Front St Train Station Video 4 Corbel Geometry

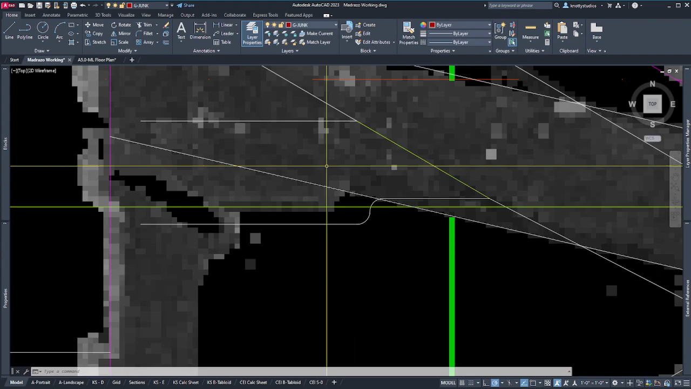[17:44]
And this came from this side over here. So, well, even that side on this picture looks like it's off, looks low.
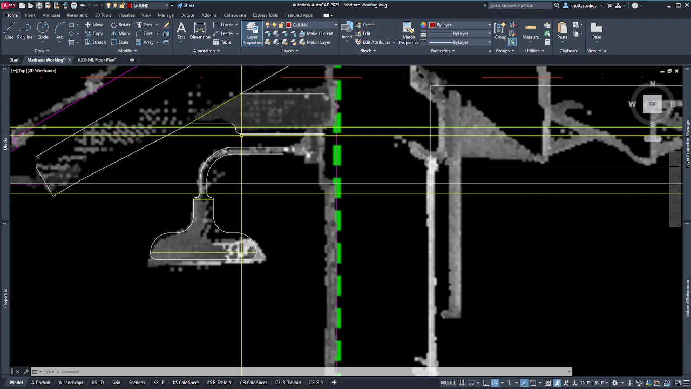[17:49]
I might come back and fix that later.
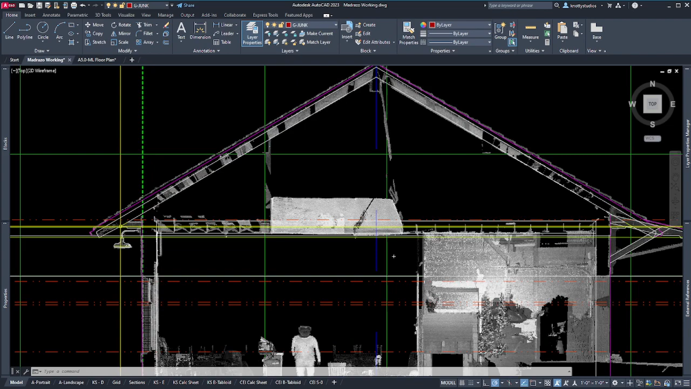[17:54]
This is one of those details that's not critical. I'm trying to give a real good aesthetic, but I just have a problem with needing things to be perfect. So, sometimes I gotta get over it. Doing my snaps on, let's grab that. And let's slide it up this line until we're happy.
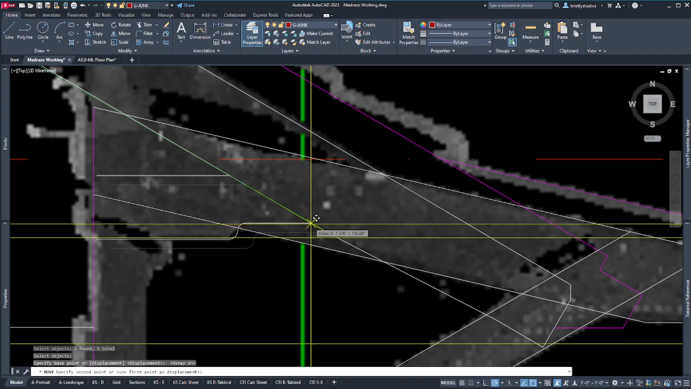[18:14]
And that looks pretty good. Now I'm going to extend it back to here.
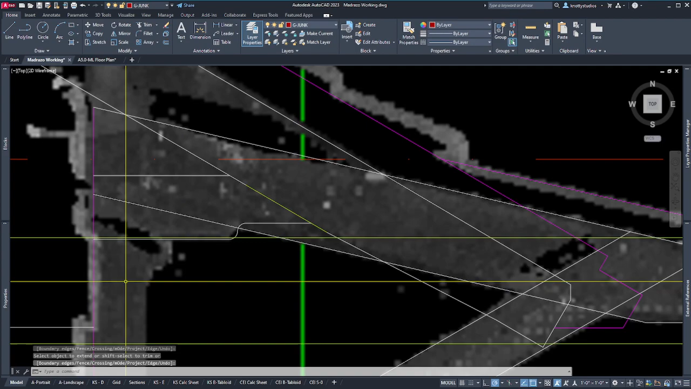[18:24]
And if I were to mirror that and it hits perfect on the other side, I'm going to say I had a mistake earlier. And that we'll just fix those down the line. I'm trying to deadline for this weekend, so let's see what we can do for these folks. This is a totally different angle. From the recap that I'm seeing to my left, that looks like it's about 45. So we're going to draw a line from anywhere in space up.
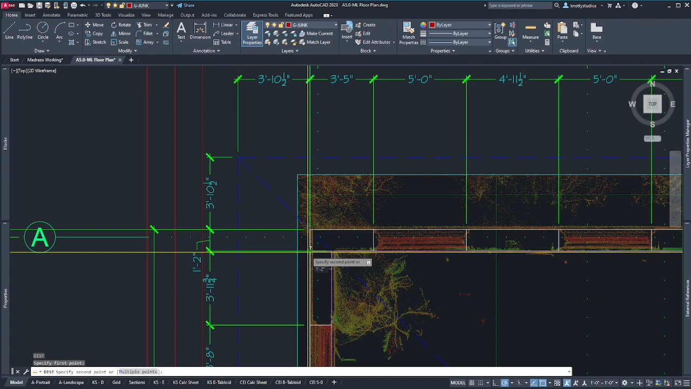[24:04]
Went back to our working. We're tracing a bunch of this stuff out. So I moved this to meet what was on the floor plan.
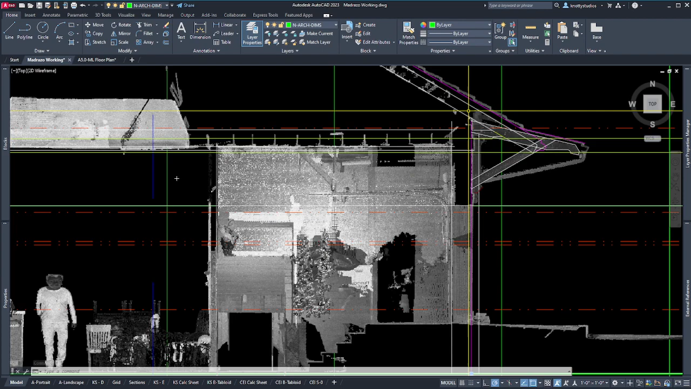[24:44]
Then, now that I have the line in, I had to extend all these down to hit the right spots, and when I offset this with the new wall location, I offset it out 5.5, which made a lot of sense. Gosh, look at that distance.
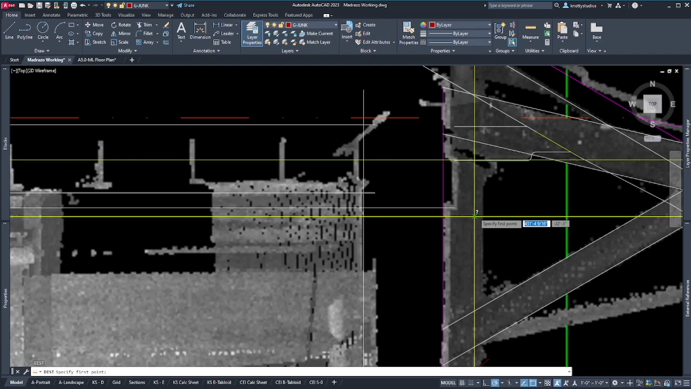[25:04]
That scan is never that inaccurate. We're talking 1.25 inches. So here's where you've been staring the whole time.
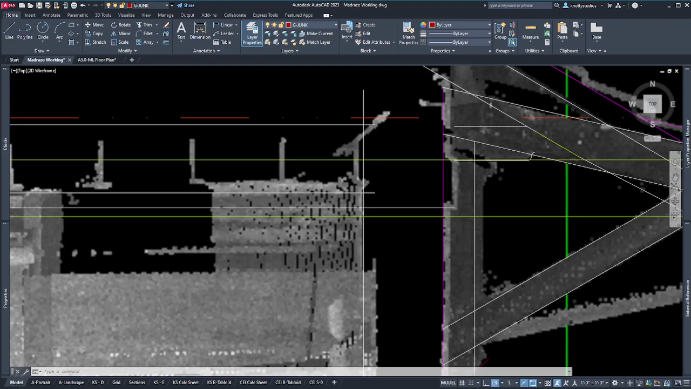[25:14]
I'm sorry about that. If I look at the thickness of this thing and how it goes in with the brick relief, this is not a 5.5 inch member. This is bigger than that. Is it a 7.25? I don't think so. I do think it's surface mounted,
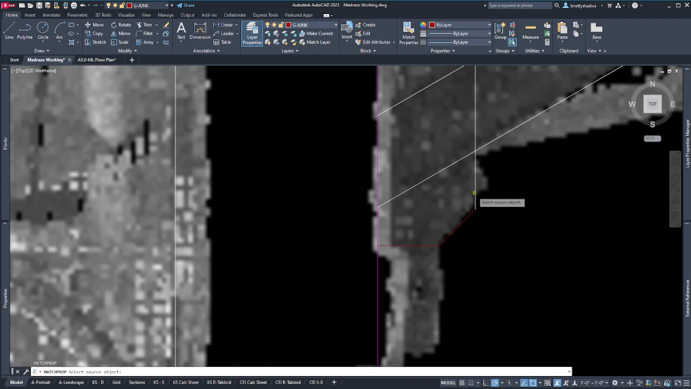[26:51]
Let's get this to extend to the wall. And then let's match properties on this base. All I'm looking to do is just build a nice corbel that I can stick on this structure. And these do go up.
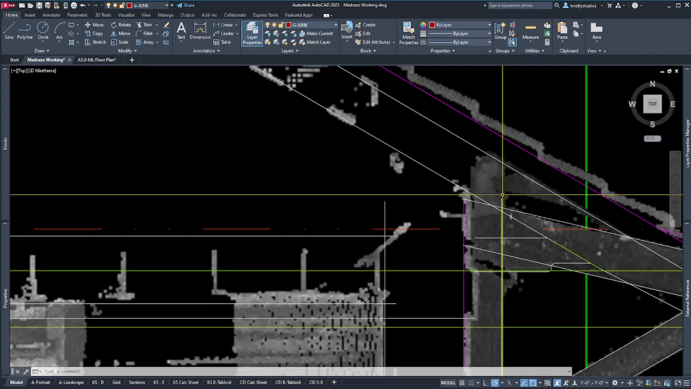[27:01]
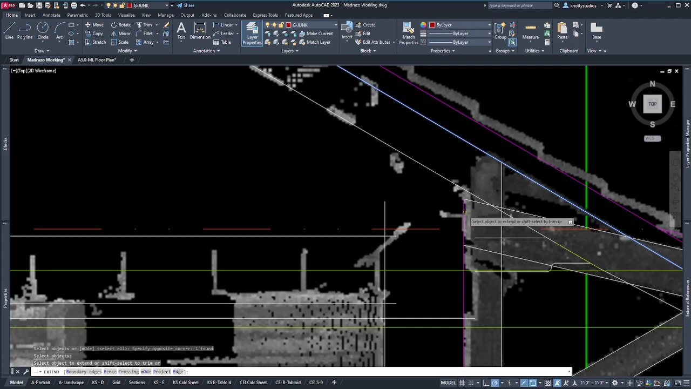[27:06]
Let's make that go up too, because when I bring this over as a piece of geometry, I'm going to eliminate a bunch of stuff and just build this corbel, which is going to include that piece, that vertical piece. It'll include this horizontal piece, and it'll include this outlooker. And that will be the piece of geometry. This will be duplicated to the other side, and then we'll create one object out of it that we can throw in our 3D model.